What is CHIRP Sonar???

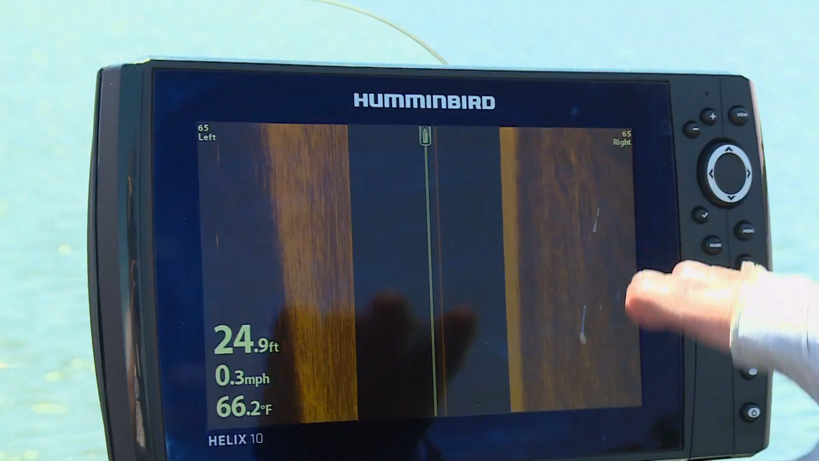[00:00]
On screen: depth 24.9 ft, water 66.2°F, speed 0.3 mph
No question, electronics speed up the fish finding process.
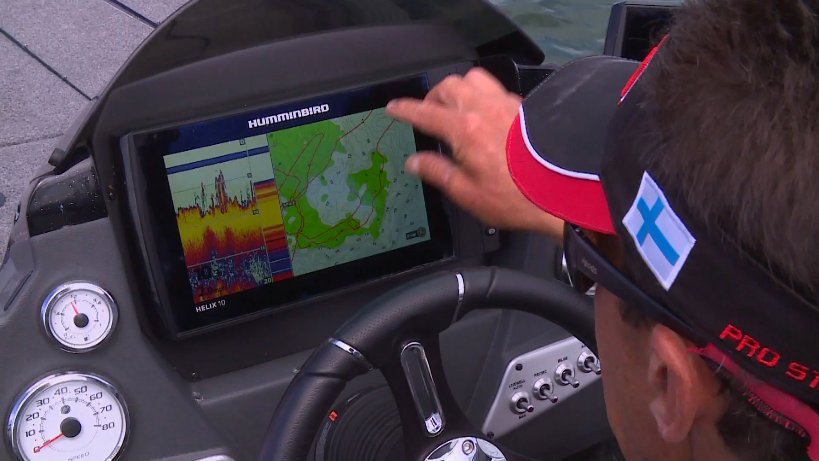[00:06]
State-of-the-art high-definition Lake Master maps are priceless tools to refine the search process.
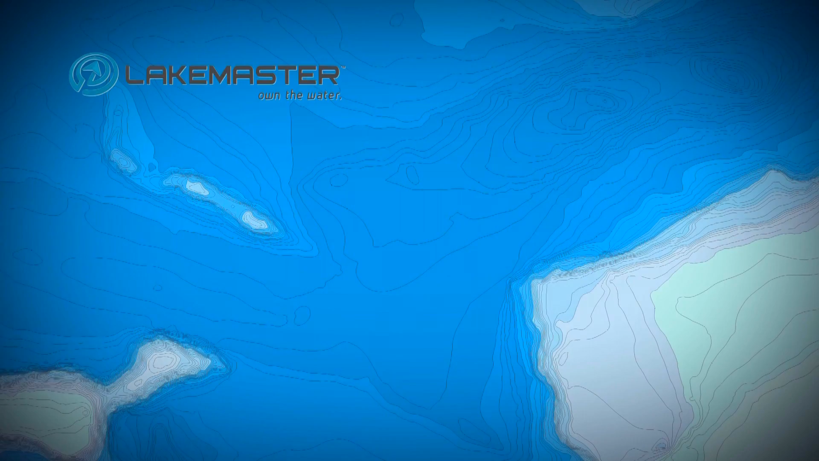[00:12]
Today, the best spots we have found are large points leading offshore and sunken islands that dump into the deep basin.
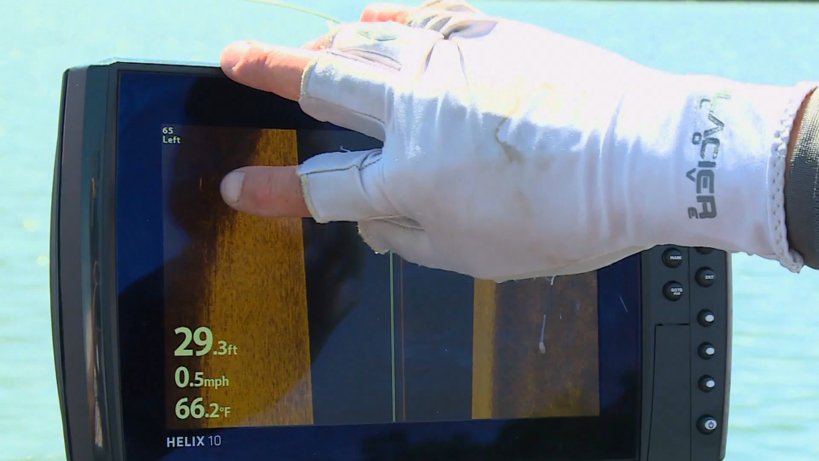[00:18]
On screen: depth 29.3 ft, water 66.2°F, speed 0.5 mph
The fish are on hard-to-soft-bottom transition areas in 27 to 30 feet of water.
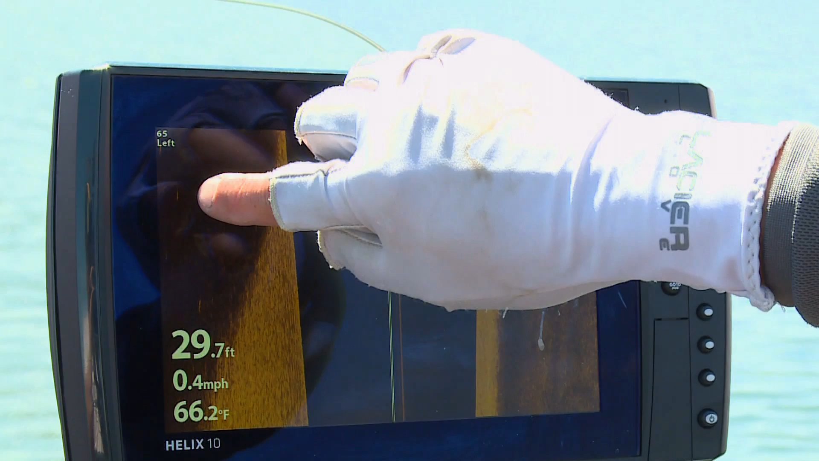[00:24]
On screen: depth 29.7 ft, water 66.2°F, speed 0.4 mph
By selecting the depth highlight range using the depth highlight feature, we can identify all the key areas to fish.
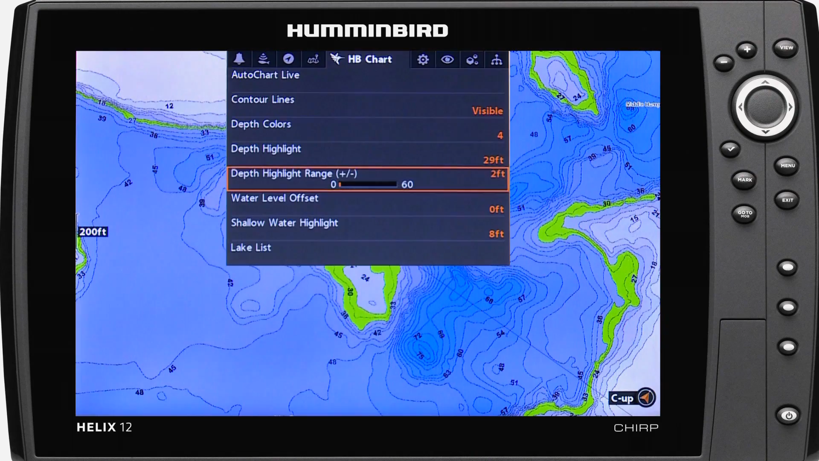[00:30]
All these key spots are literally highlighted on the map.
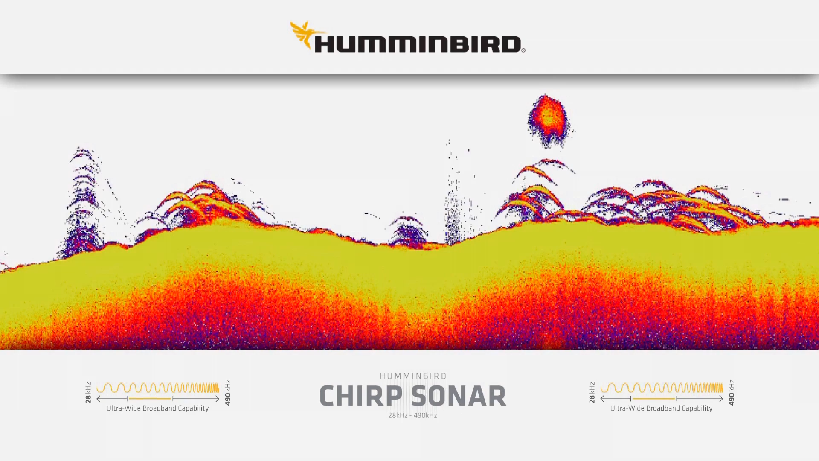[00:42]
And one of the new buzzwords in sonar is CHIRP, or compressed, high-intensity radar pulse. So you may ask, how will this help me catch more fish?
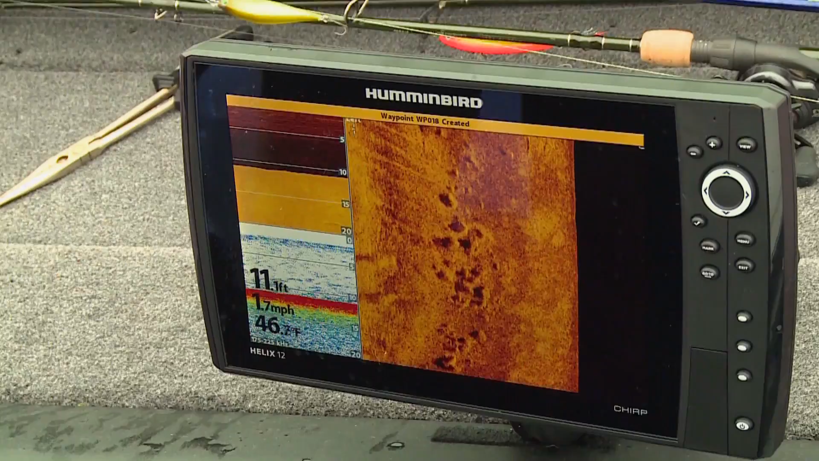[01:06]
On screen: depth 11.1 ft, water 46.7°F, speed 1.7 mph
displays is far more than a single frequency traditional sonar. Here are some key benefits we've seen using CHIRP.
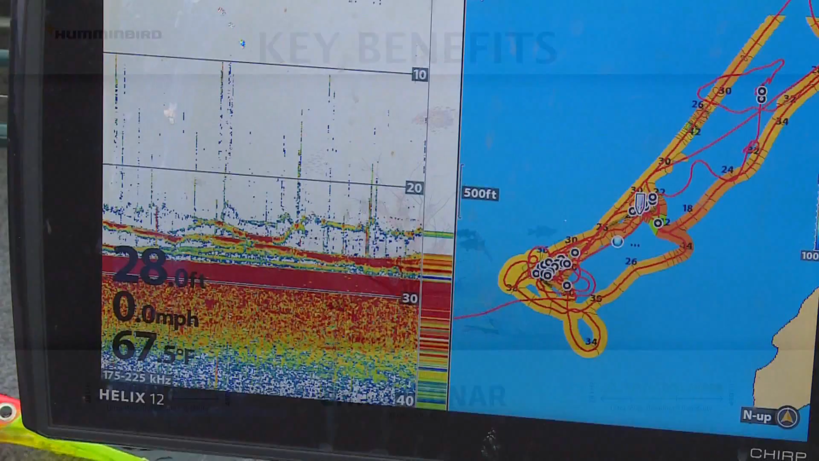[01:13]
On screen: water 67.5°F, speed 0.0 mph
Number one, the display provides more detail, a clear picture of the water column,
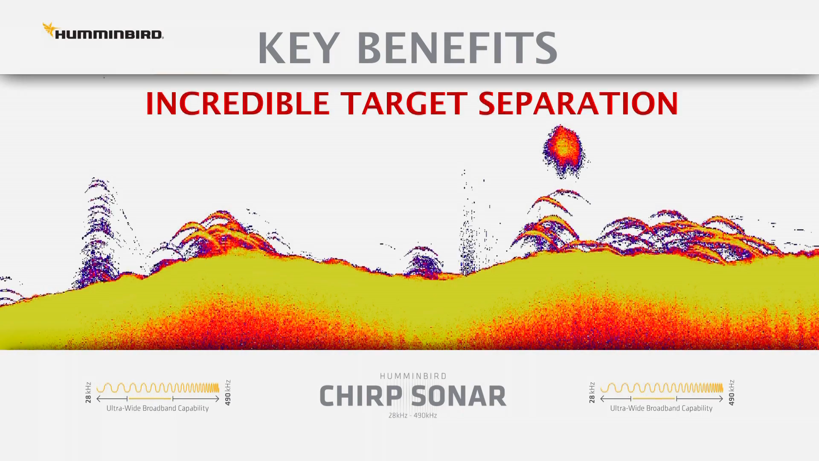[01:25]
Number two, CHIRP has incredible target separation and reveals bottom-hugging fish like we're fishing today over soft mud bottom.
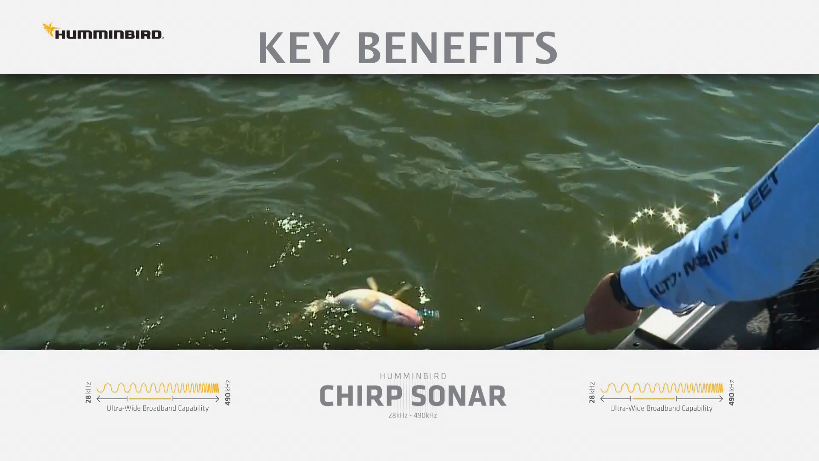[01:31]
Number three, CHIRP shines for vertical fishing presentations, like drop shotting.
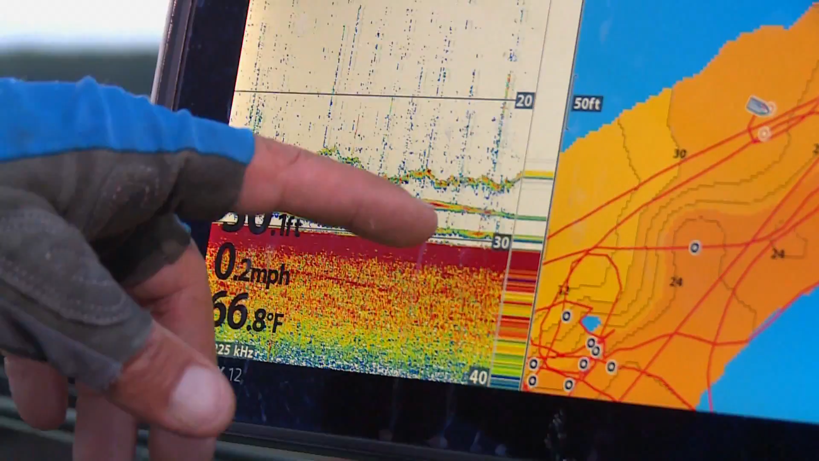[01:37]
On screen: water 66.8°F, speed 0.2 mph
The bait, sinker, and fish are easy to see. So to answer the second part of the question, yes, CHIRP can help you catch more fish.